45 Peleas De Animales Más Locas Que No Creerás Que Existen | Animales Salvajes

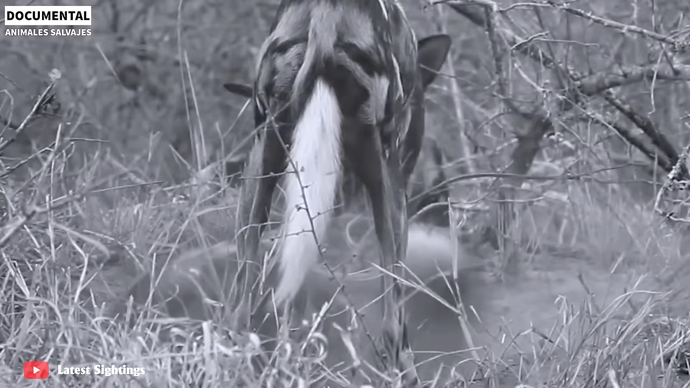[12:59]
Este impactante toma captura a un Ñu a punto de dar a luz.
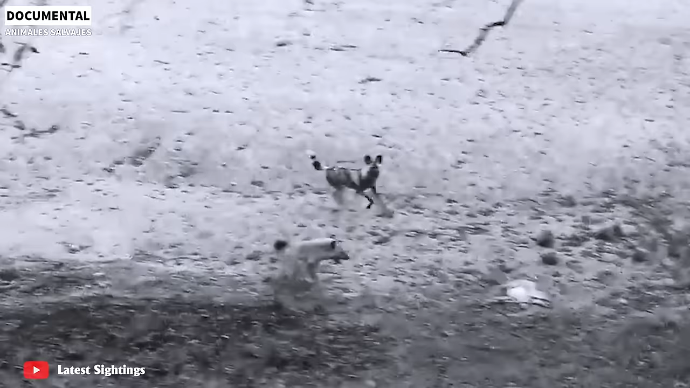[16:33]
un perro salvaje y una hiena sacan a un bebé de Impala que está dando a luz después.
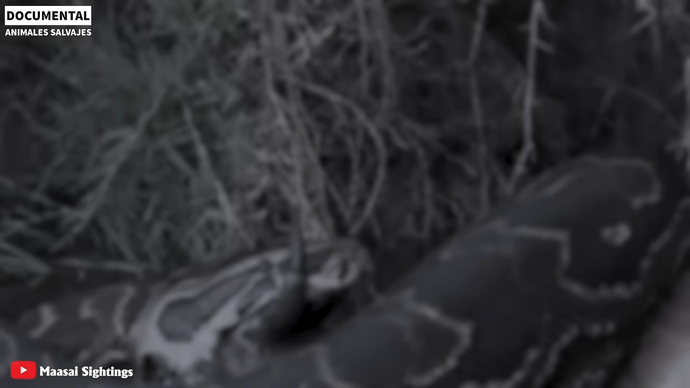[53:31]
por lo general cuando caza la pitón usa su cuerpo fuerte para apretar a su presa hasta que el corazón de la presa deja de latir el cuerpo de la presa se aprieta hasta ablandarlo para que la pitón gigante pueda tragárselo fácilmente
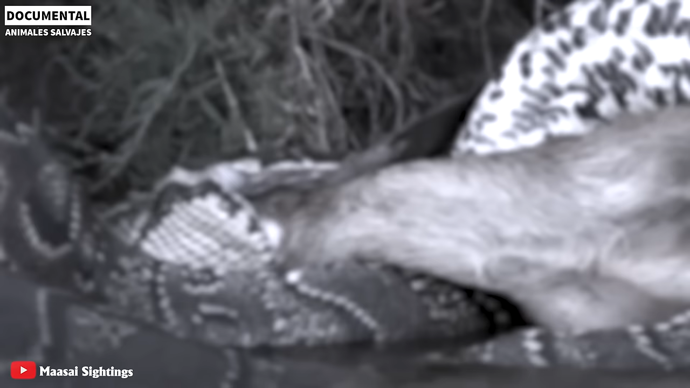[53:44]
tiene la capacidad de metabolizar los alimentos según su mecanismo especial
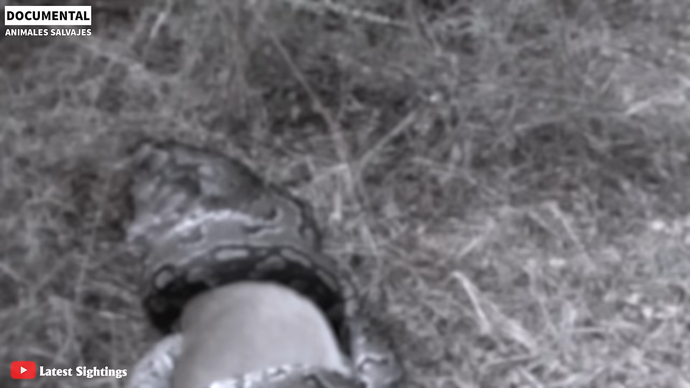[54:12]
se retorcía de dolor tratando de deshacerse de los cuernos del antílope muerto
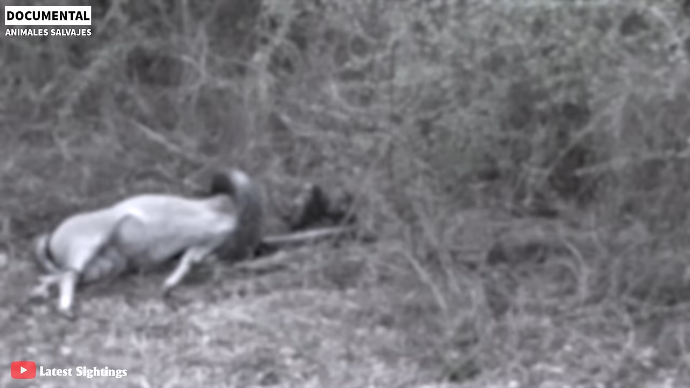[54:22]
debido al dolor y al miedo la pitón gigante decidió abandonar a su presa